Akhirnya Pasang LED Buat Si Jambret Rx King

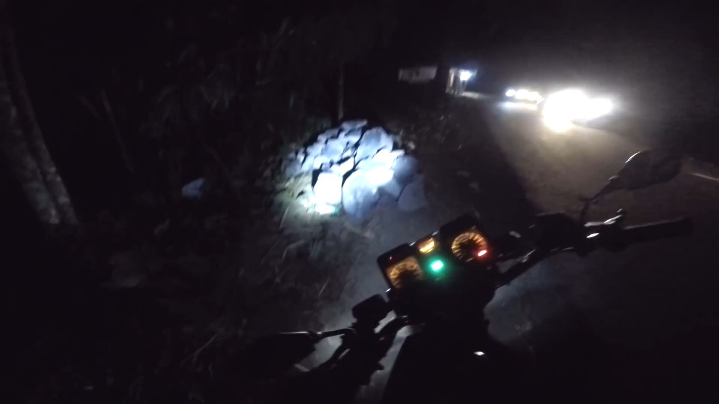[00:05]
hai oke bro sekarang mari kita hidupkan lampunya jeng hahaha udah oke ya tentu ya lampunya jadi seperti ini as you can see sekarang udah putih bling bling bling bling ini tinggal
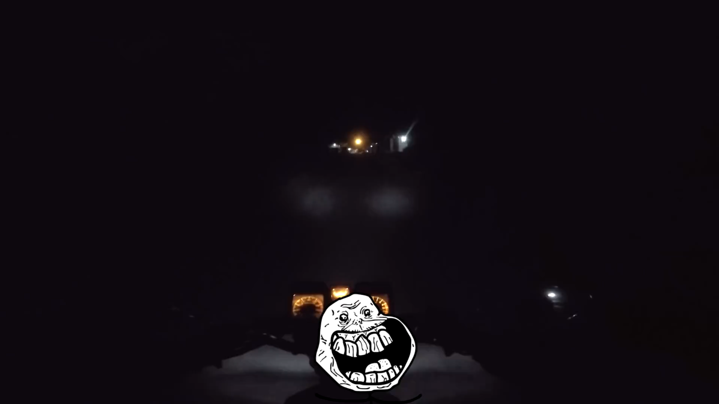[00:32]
jadi ini ini kayak nyebar ke buah dada gitu ya di titik sini titik kiri sama titik kanan gitu ya nyebar ya tak buah dada itu ya buah dada apa dulu buah dada sapi ya lah apa untuk ngawih loh jangan ngeras dulu oke jadi ini akhirnya saya menemukan solusi yang lumayan jitu ini ya terima kasih sebelumnya ya sebelumnya terima kasih buat temen-temen yang berada di komen ya saya belum sempat
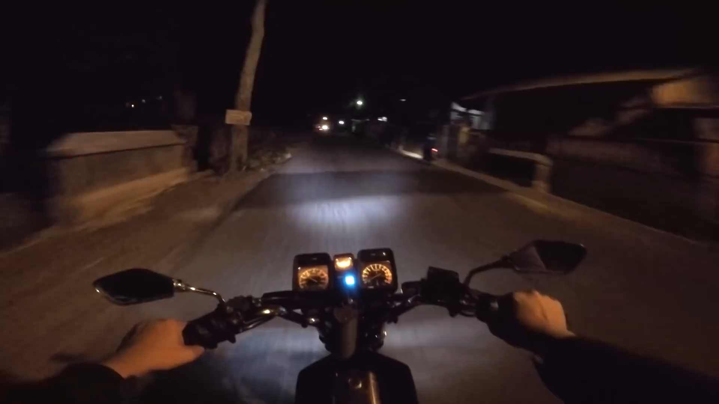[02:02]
jadi kalau lampu jauhnya dimatikan nah itu kan tengahnya kosong dan membentuk titik buah dada nah tapi kalau lampu jauhnya hidup tengahnya isi jadi karena hanya mengisi kekosongan merapatkan itu ya intinya ya biar rapet rapet gimana itu rapet becek gitu ya oke btw ini saya tuh dari tadi ngosong belum pembukaan kalian pasti menunggu pembukaan saya ya tahu hahaha pembukaannya ngilani dan nganeli itu yang tadi itu tadi itu ya tapi apakah perlu pembukaan
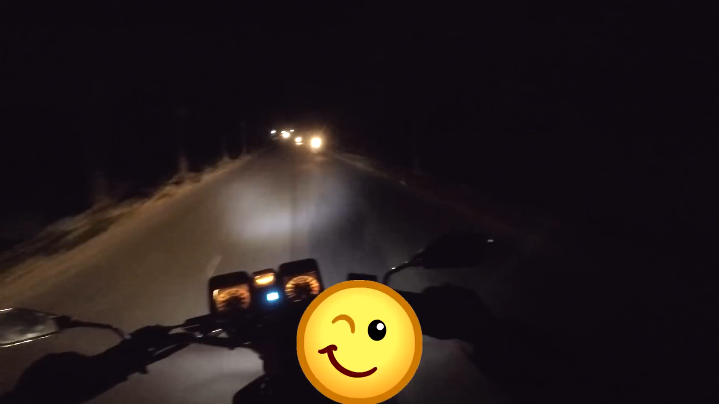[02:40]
nggak usah ya nggak usah ya jauh bener-bener bener-bener bener-bener bener-bener oke jadi begitu lagi cerita lagi cerita jadi saya itu punya lampu LED ini yang saya pakai sekarang ini yang saya pakai sekarang ini ini LED jadul banget bro dulu LED jadul pertama kali dulu ya pertama kali saya bawa ke Kalimantan ya naik Vespa VBB itu saya pakai lampu LED ini jadi ini ternyata masih ada gitu loh waduh ini
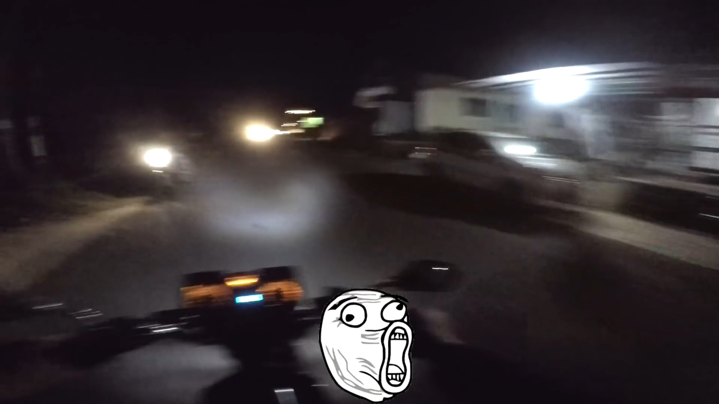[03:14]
apa ini Oh orang-orang padahal banget ini jadi lampu ini itu sisa lama stok lama yang saya pasang di Vespa saya dulu gitu loh ya nah ini ternyata saya pakai masih bisa masih bisa hidup semua ya jauh dekatnya suka masih oke ya jadi tadi di situ saya browsing-browsing itu ya browsing-browsing berdasarkan pengalaman teman-teman yang memberikan saran saya gitu ya ternyata harus dirubah DC dan memakai kiprok Mio atau kiprok apa itu ya lupa hanya pokoknya ini saya
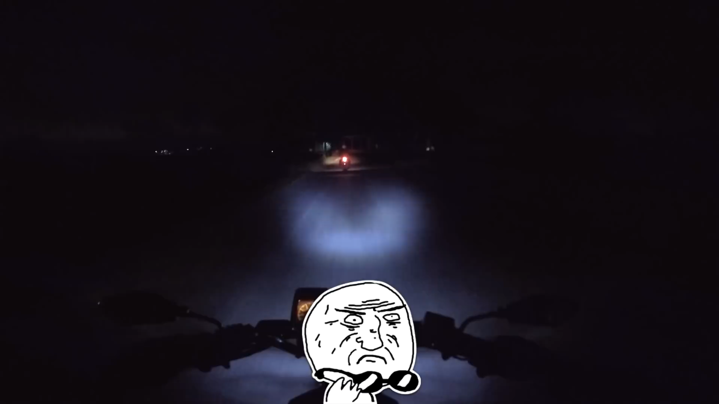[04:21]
yoi bro ini bro wih gila ini mah kalau buat gas sekarang udah yoi oke gas kepanas saja kalau lampu sudah beres sekarang tinggal saya mikir kaki-kaki motor ini kurang enak bro udah agak keleang wih gila ini motor tak ada tapi larinya kayak setan ini bener
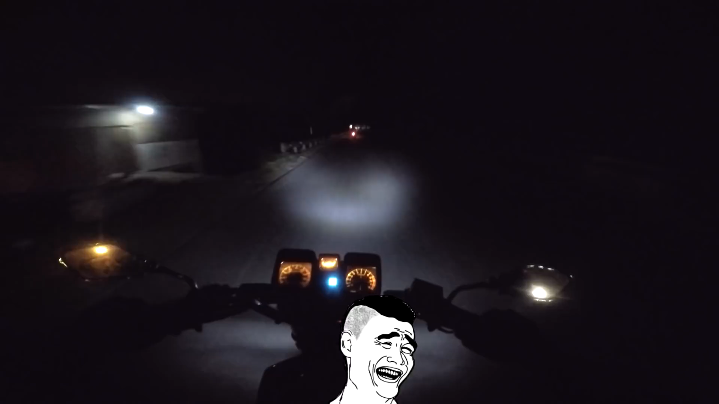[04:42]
nah kalau saya pakai yang lampu satunya lagi tadi sempat saya coba tapi belum saya videokan gitu maksudnya ya itu lebih jauh lagi lebih fokus lagi arahnya gitu loh jadi lebih membentuk lebih bulat lebih mengarah ke tengah dan lebih lebih tajam dan lebih terang tentunya ya itu nah itu nanti itu proyek saya naik proyek buat Vespa buat Vespa saya gitu loh
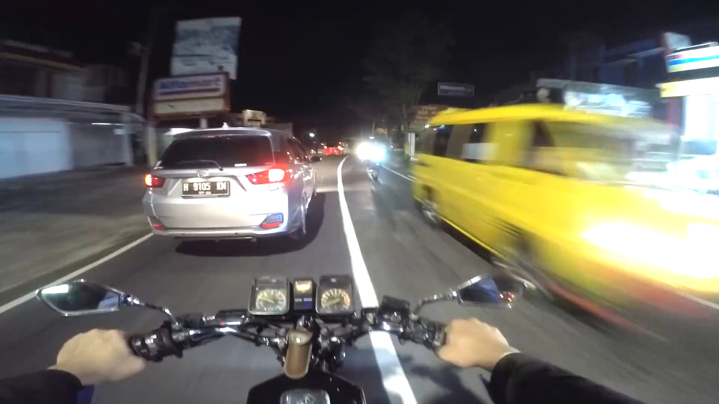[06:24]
dari depan udah kelihatan ada lampunya marka lurus juga udah pede satu pelanggaran dua pelanggaran nyalip dari arah kiri hahaha udah dua pelanggaran saya ayo
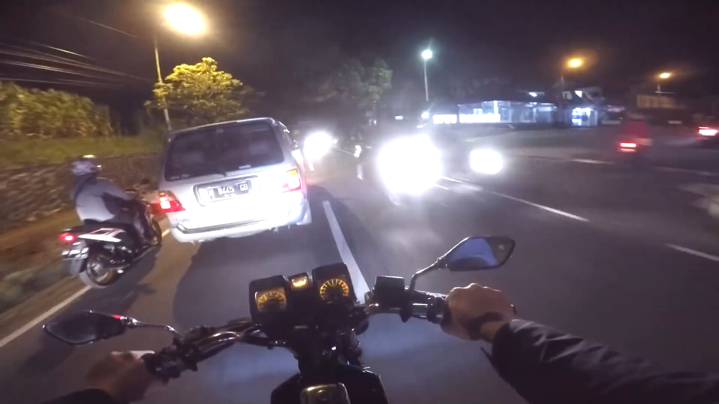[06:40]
yo tiga pelanggaran nyalip dari arah kiri lagi
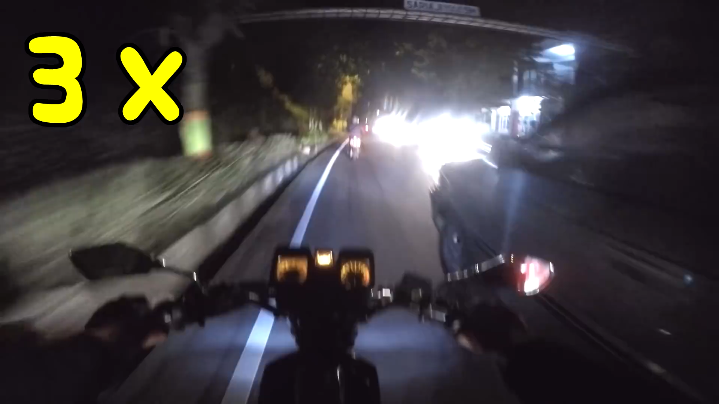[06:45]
tiga pelanggaran ini empat pelanggaran nyalip
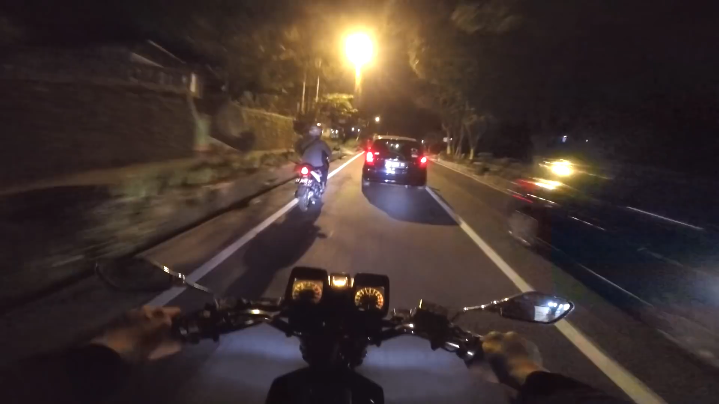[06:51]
lagi dari arah kiri ayo ayo ayo ayo iya empat pelanggaran dan sekarang saya kasih orang-orang di depan saya lampu jauh lima pelanggaran hahaha ini lima pelanggaran ini saklarnya agak bener 56 pelanggaran nyalip lagi dari marka lurus
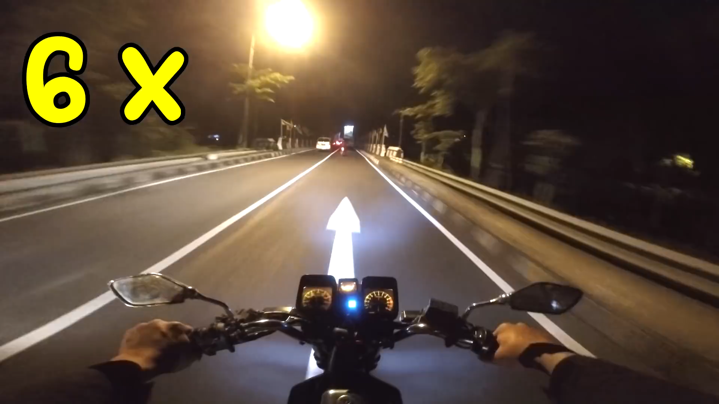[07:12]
banyak banget ini malam ini pelanggaran yang saya lakukan
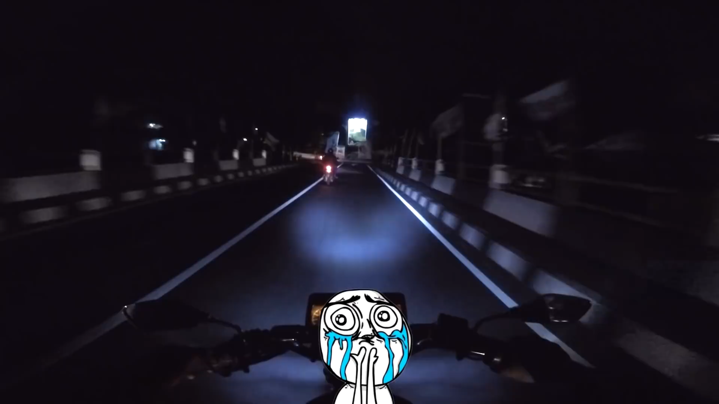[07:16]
oh ini
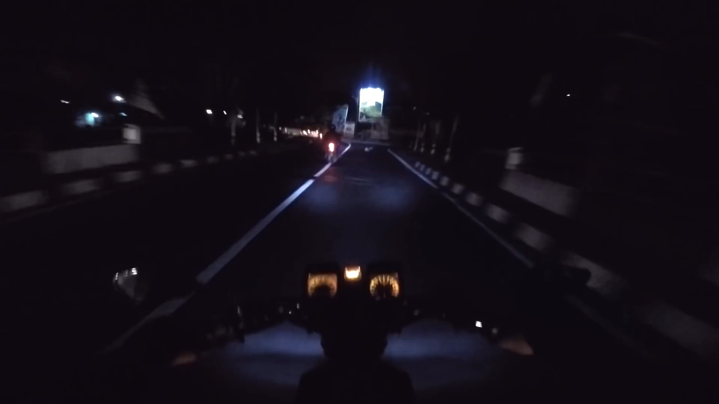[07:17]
saklarnya ya saklarnya kurang beres ini ya saklarnya amat kurang-kurang presisi saklarnya jadi agak begitu setiap kali kita ganti suite gitu setiap kali kita ganti suite lampu itu maksudnya dari jauh ke dekat dekat ke jauh itu agak ada sedikit kejalan-kejalan berbet-berbet tapi ya bodo amat yang penting sudah terang dan padang ya Bro tak tua biasanya kalau saya pukul itu bahagia bukan tuh marah
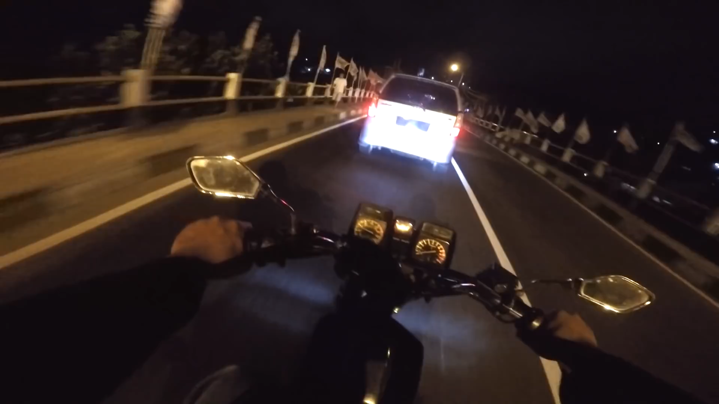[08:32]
ya Bro informasi yang saya berikan ya ini juga sebenarnya cuma ngetes aja sih ngetes ngetes lampu gitu loh ternyata dengan lampu LED jadul pun masih bisa terang ya apalagi jika nanti yang saya pasang itu yang LED